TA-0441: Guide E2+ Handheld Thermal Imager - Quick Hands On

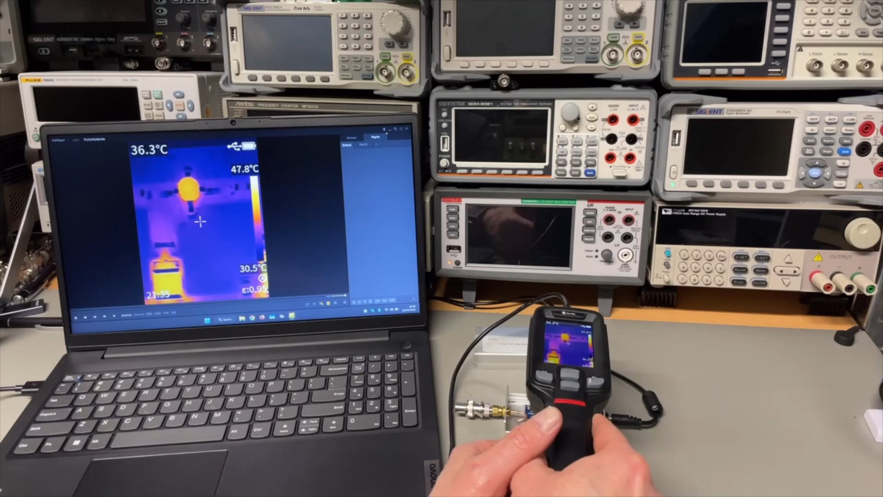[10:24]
On screen: spot 36.3°C, scale bottom 30.5°C
and it's more stable we would have a great look. Let me try that.
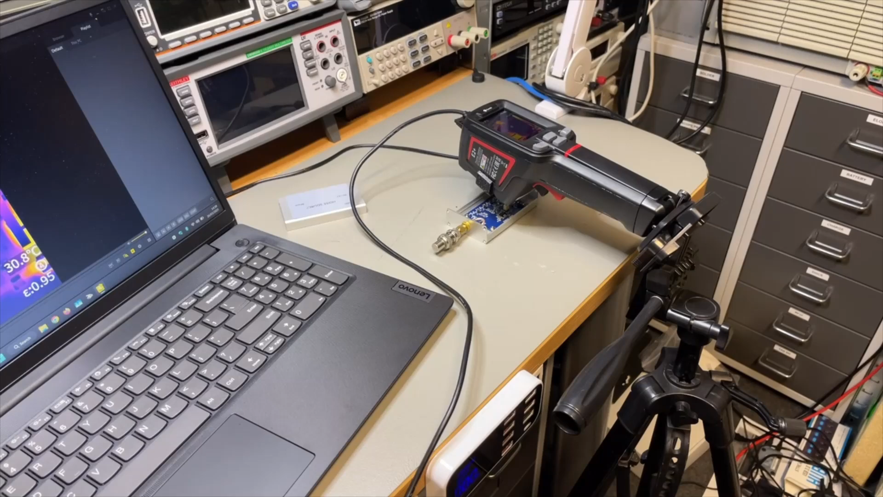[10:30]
Now my setup is better. I'm using the tripod and you can see I'm really at four or five centimeters close to the component. And that works great with a macro lens.
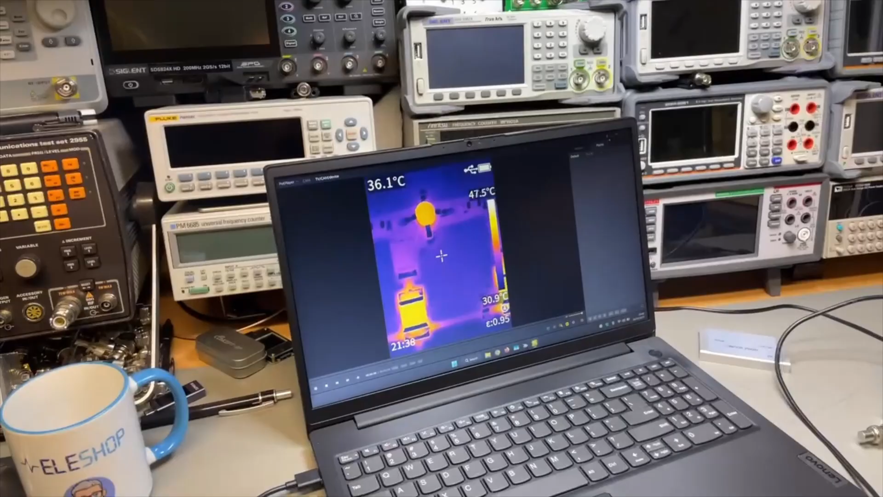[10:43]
On screen: spot 36.1°C, scale top 47.5°C
And look at this on the screen how close we are. So now we can do some live real close by inspections.
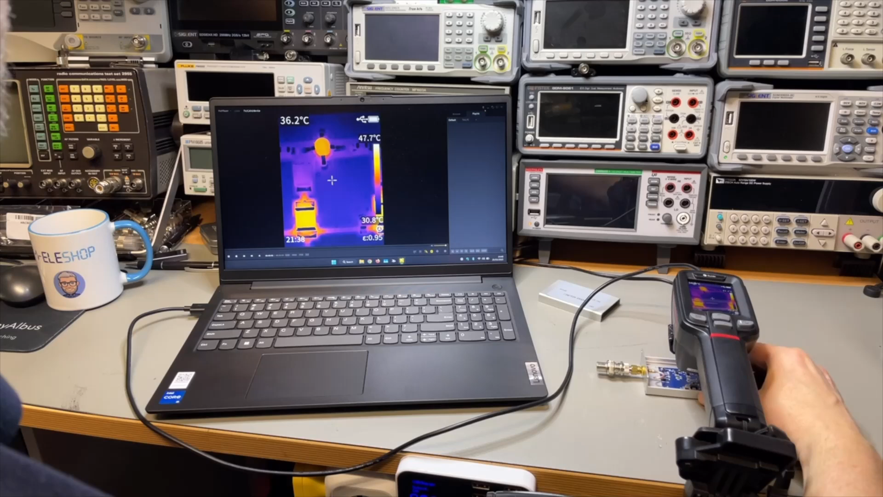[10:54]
On screen: spot 36.2°C, scale top 47.7°C, scale bottom 30.8°C
Let's have a look at the other transistor here.
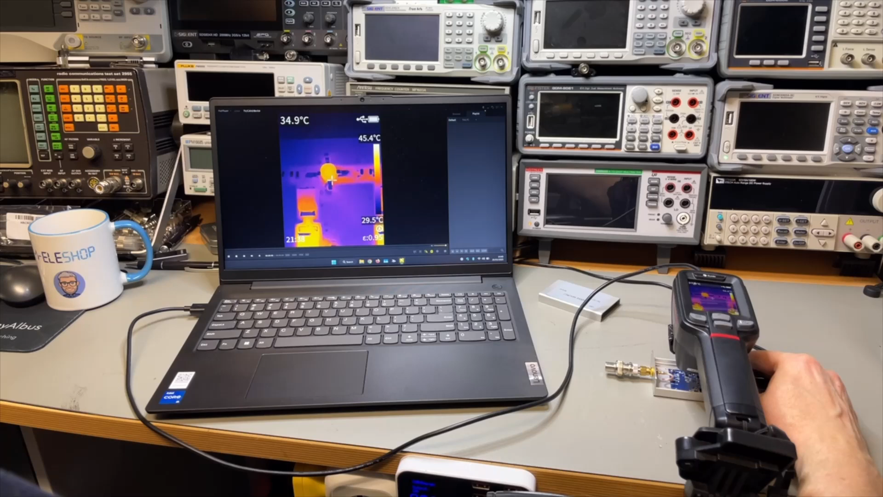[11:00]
On screen: spot 34.9°C
It's a little bit. It's a little bit delayed. And we are at 50 degrees. So the camera by itself. It is an all-in-one. You can do everything from the screen. And you can plug it with the USB to extract all your pictures or videos.
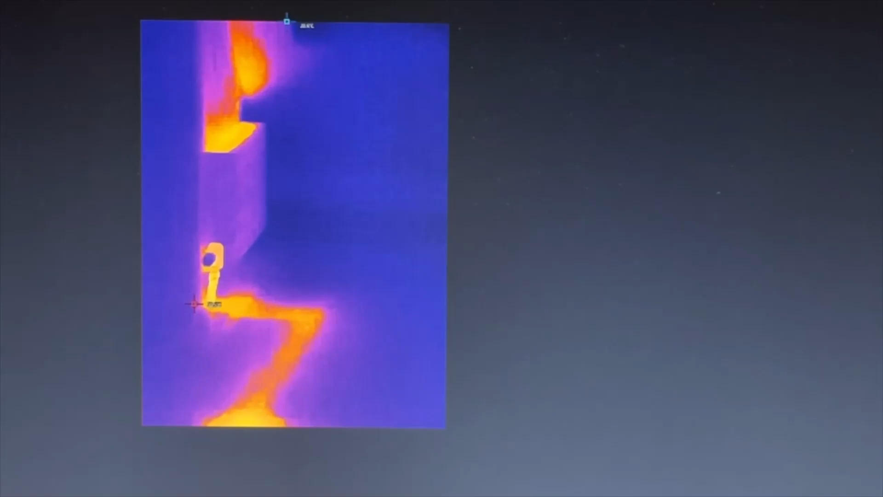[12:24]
And this is what it looks like with all the pipes. And the power supply here in the lab that runs all the time here.